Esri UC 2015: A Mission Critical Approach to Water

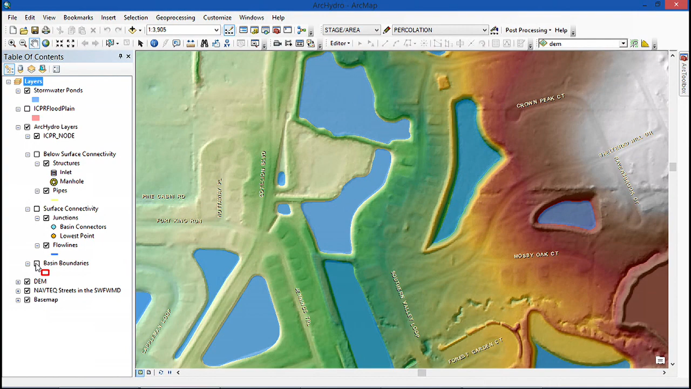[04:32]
It shows where rain collects during stormwater events, during rain events. We then map how water flows between these basins, and because Florida is so flat,